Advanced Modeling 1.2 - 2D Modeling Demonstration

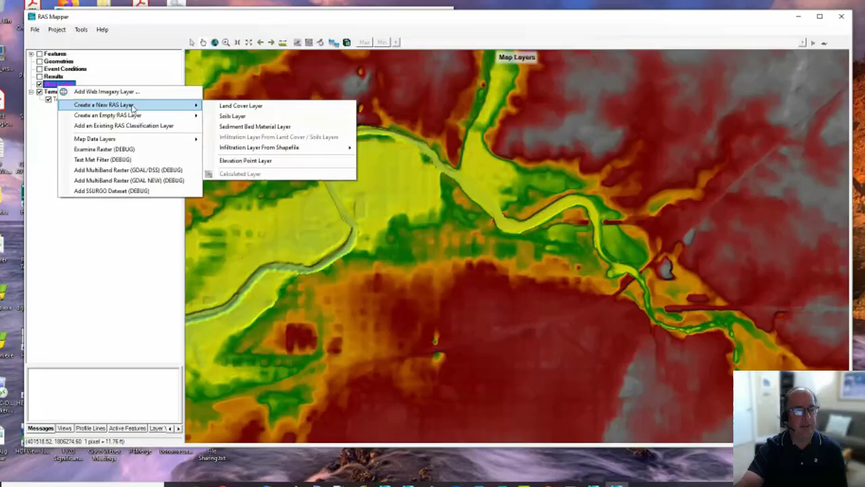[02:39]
And again, that same type of editor comes up for terrain where I can add files.
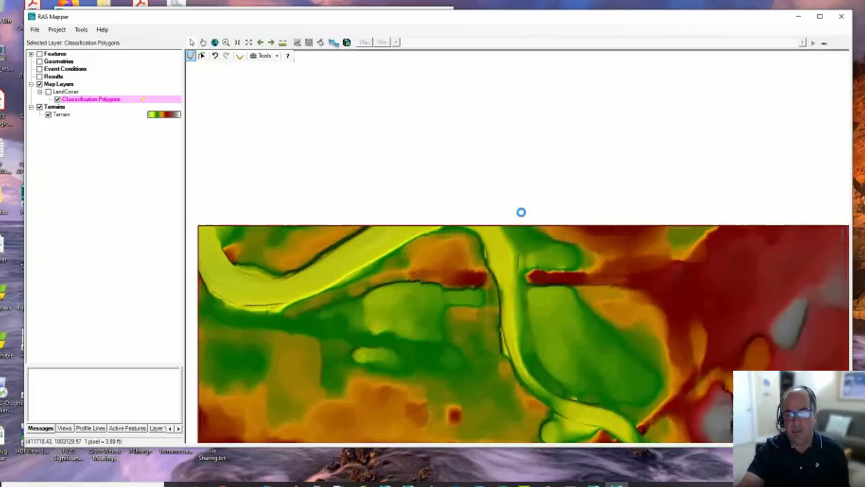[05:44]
And if you talk to Cam, he would tell you that I'm extremely anal about creating polygons along channels. And it really is tough for me to do a bad job and I hate it, but we're going to try to do this quickly in interest of time. So this is not going to be perfectly along aligned along the bank because it would take too long.
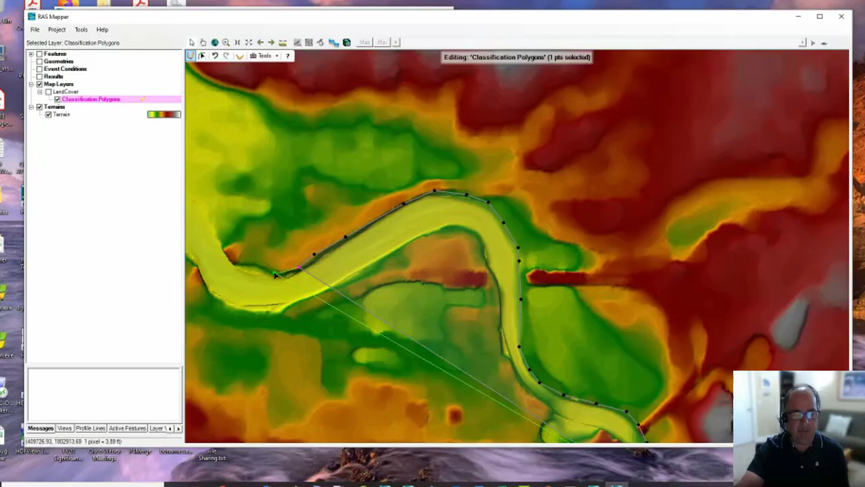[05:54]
And we're just trying to demonstrate here. Now I'm left clicking to get a value. And if I right click, it recenters. So I don't have to stop and click a different button or anything like that. So I'm going to come out here. This area is going to be all wet. So I want it to be part of my channel. And value.
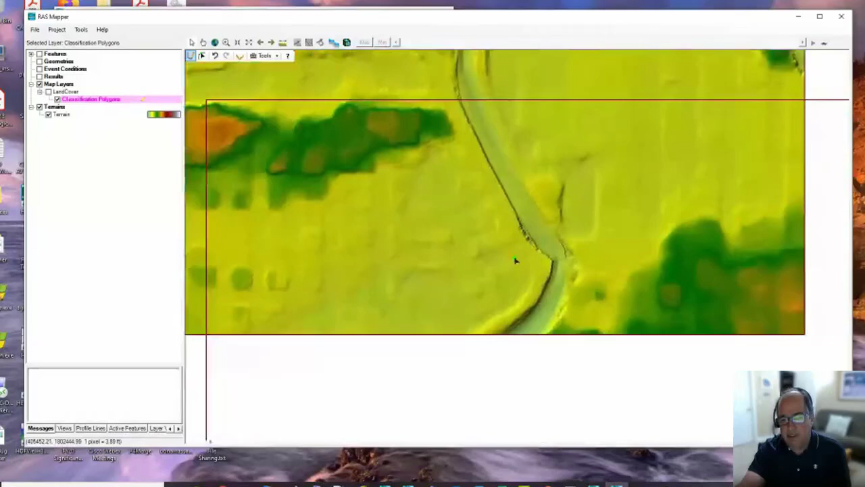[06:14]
Recenter. And we're just going to go down to about here. And then I'm going to start going back. Cam or Gary, as you're doing this, even though you can do all of this in RAS Mapper, do you find that there's some GIS tools for like snapping that makes this maybe a little bit more accurate? Or would you recommend any tricks? I know you can digitize everything in RAS Mapper. We no longer need GIS.
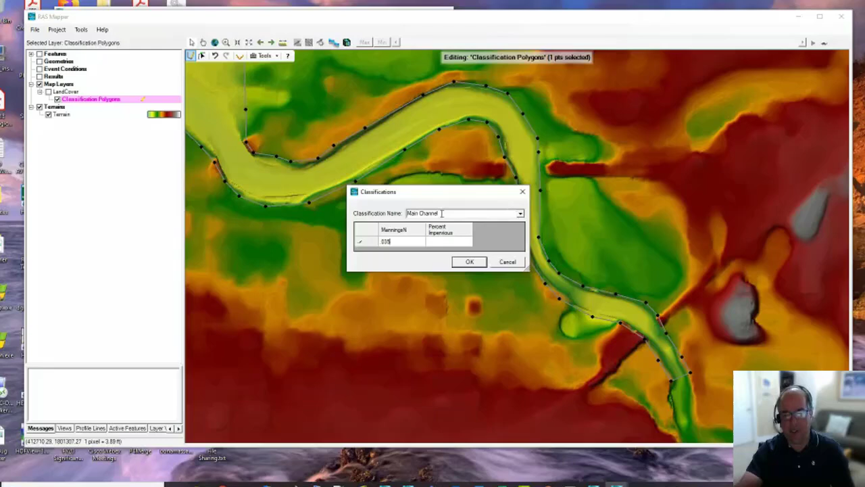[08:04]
But obviously, if you're really great with a GIS, you probably can be a little bit faster over there. Okay. So I finished the polygon. I'm going to call it main channel. Again, I would probably do lots of these for the channel, and I might call it channel one, channel two, whatever. I'm going to put in an end value already, which you can't. Not any percent impervious because we're not going to do infiltration. And say okay.
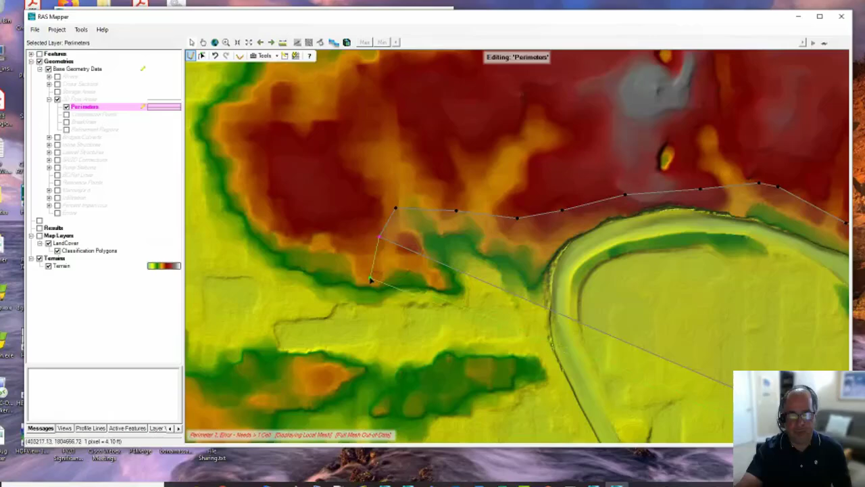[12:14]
And again, I'm on high ground at basically an elevation where I think, well, the water's not going to... Now, let's say I don't like that point. It just drew. I'm going to hit Control-Z and back up and go over here. And I can Control-Z as many times as I want. Okay. Now, I'm going to cut this off. I'm not going to go too big with this. It's just a demonstration.
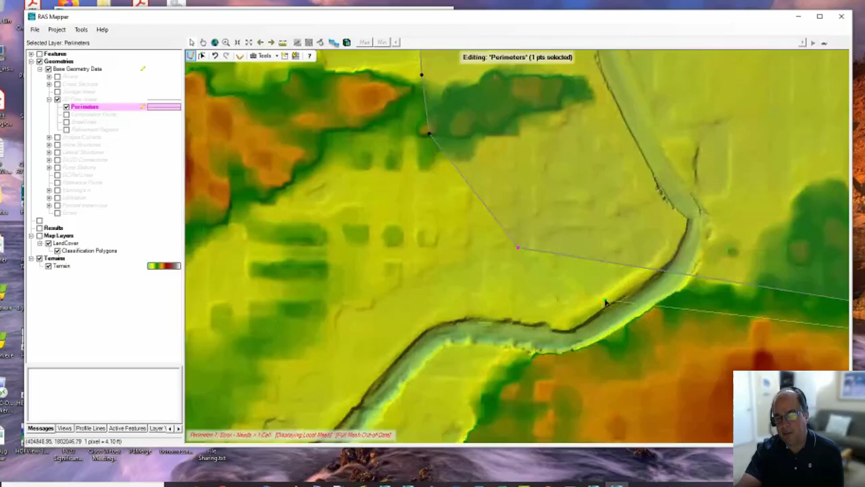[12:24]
And we're going to head back now to where we started. Again, I'm on high ground where water's not going to get to.
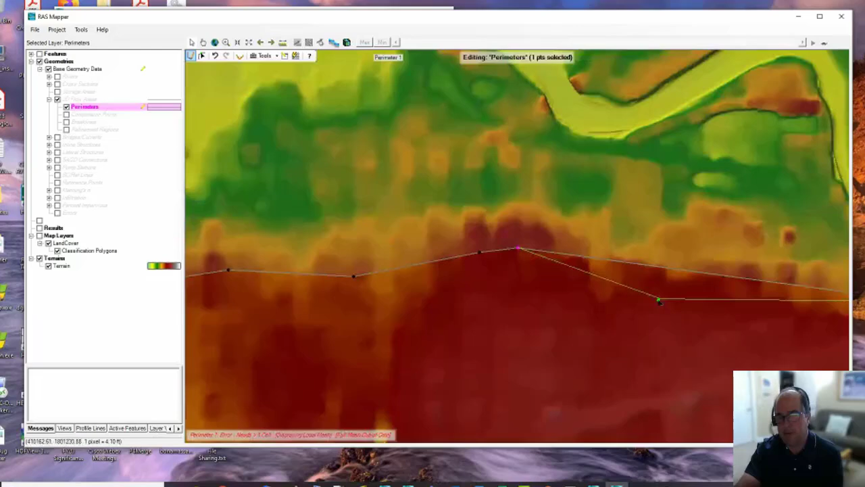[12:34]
And then I'm just going to double-click the last point, and I'm just going to call it 2D Flow Area.
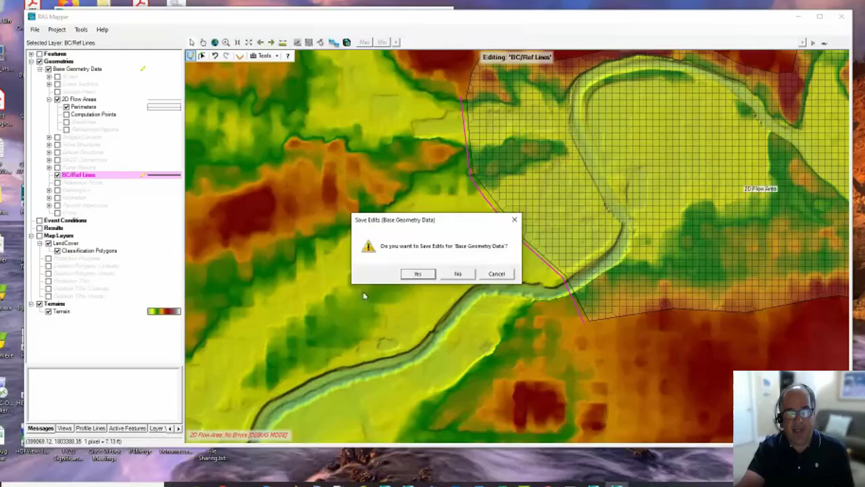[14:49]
Okay. Okay. So now we're going to stop editing. And we're going to save that data. So that's pretty much everything I want to create for the geometry in RAS Mapper.
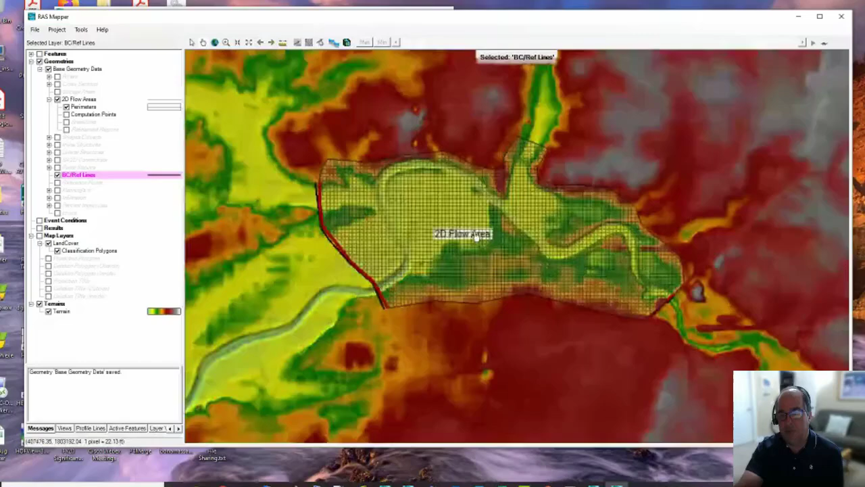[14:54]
But before I leave, I need to associate with this geometry. I need to go up and right click on the geometry and say manage geometry associations. I need to associate the terrain I want to use and what I want to use for end values. Now, since there's only one terrain, it automatically defaulted to that terrain. But if I had more than one, I would pick the terrain I want to use with this geometry.
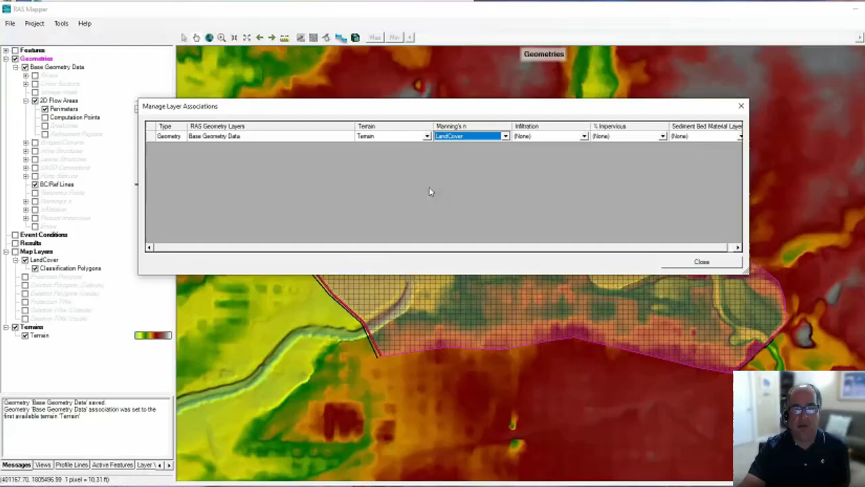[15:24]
And then for end values, I'd pick that land cover data set that I created. We're not doing infiltration. So I don't need an infiltration layer of percent impervious and we're not doing sediment. So I don't need those to associate with the geometry. Just terrain and end values. Those are a requirement. You have to have terrain and end values to do 2D modeling. So we're going to do that. Okay.
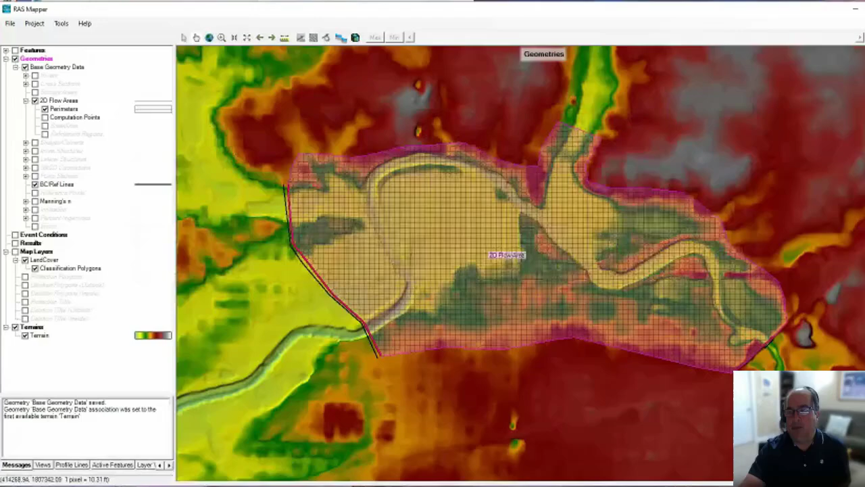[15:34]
So now I'm just going to close RAS Mapper. Now I'm going to open the geometry editor.